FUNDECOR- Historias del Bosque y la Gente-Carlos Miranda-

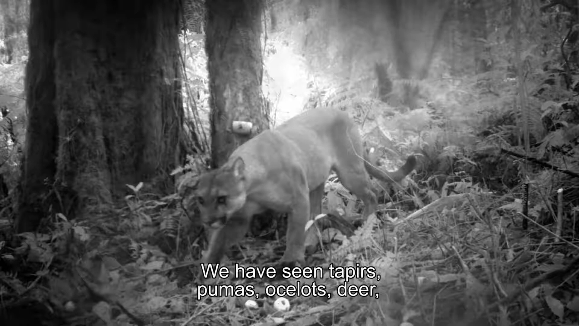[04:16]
se ha captado venado. Como tres tipos de zorros, aves.
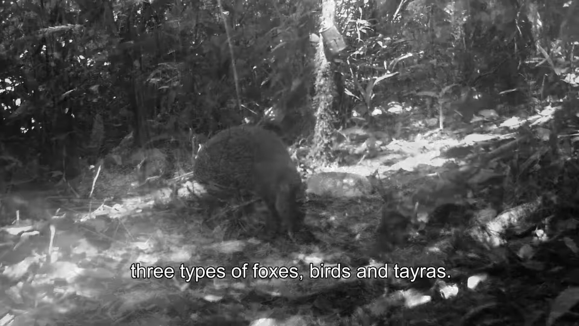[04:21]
El tolomuco, el caos de monte, que es una de las especies que está en peligro, y salió en esta finca.
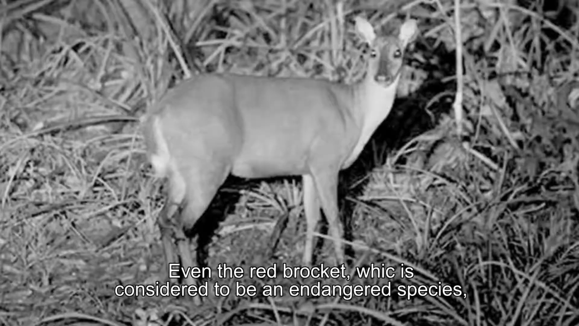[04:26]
Hay 290 fincas que hay que realizarle sistema o esta tecnología.